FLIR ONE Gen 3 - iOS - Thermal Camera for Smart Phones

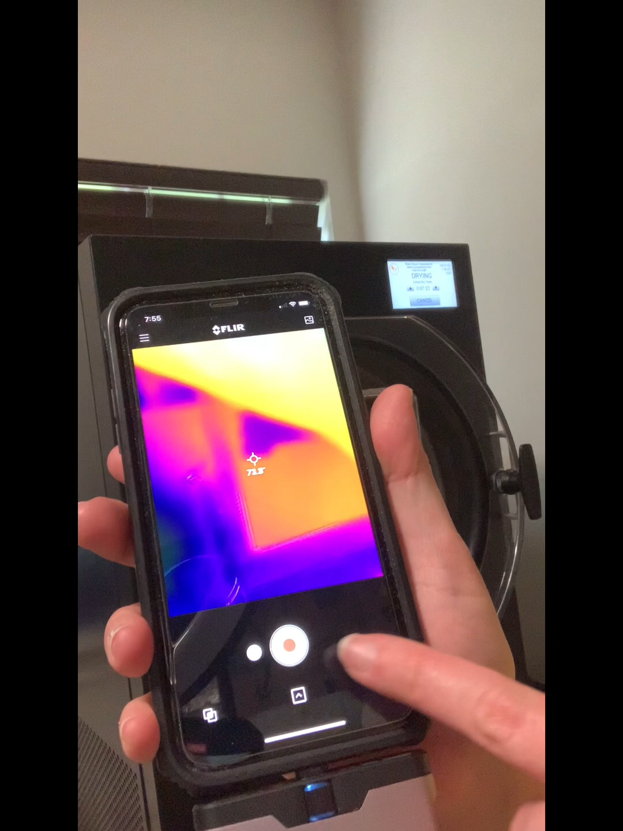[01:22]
When I see yellow or orange that tells me the food is dry
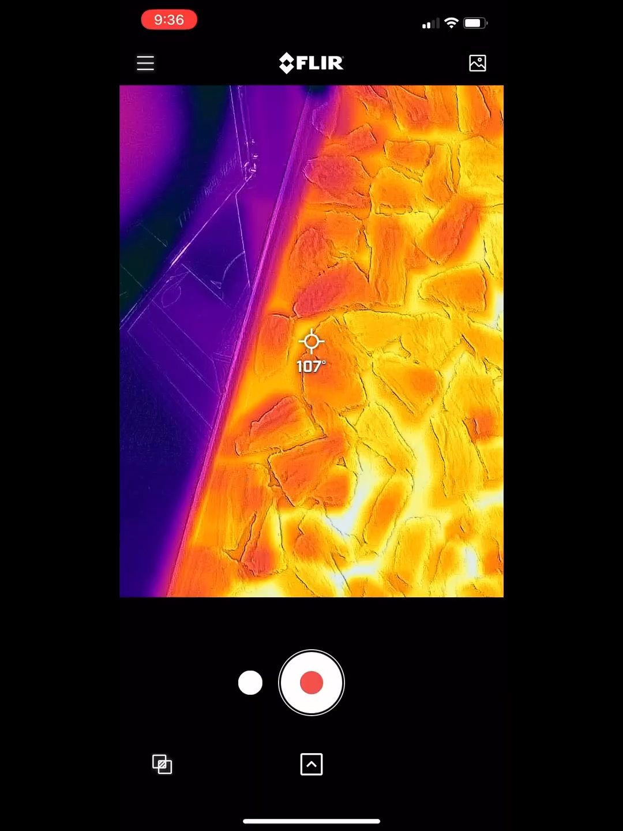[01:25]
it also records the temperature of the areas that I'm measuring. This has been a huge time and money saver for me.
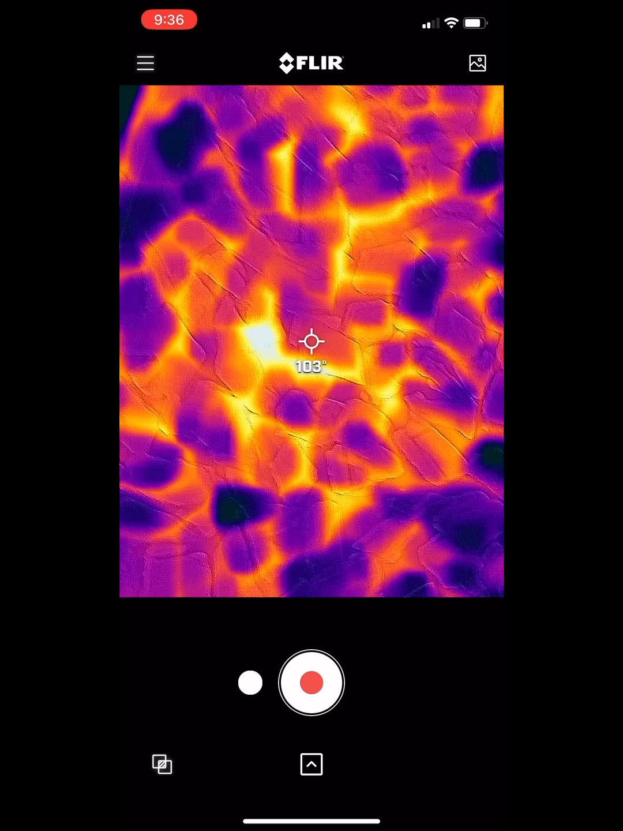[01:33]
If you are in the market for a great quality thermal camera that is convenient and can be used with your smartphone then you probably want to look into this.